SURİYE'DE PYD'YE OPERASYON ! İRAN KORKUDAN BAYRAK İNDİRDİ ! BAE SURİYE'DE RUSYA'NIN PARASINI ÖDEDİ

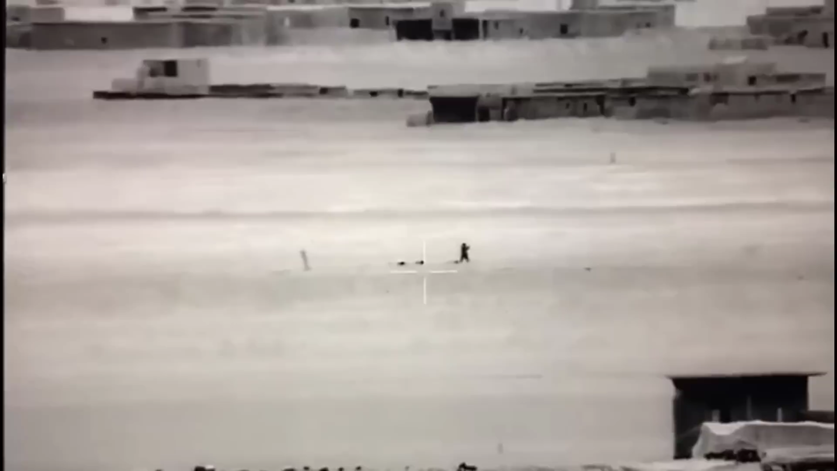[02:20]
Suriye Milli Ordusu güçleri Maren'in güneyinde Harbel cephesine sızmaya çalışan PKK'lı teröristleri geri püskürtmüş durumda.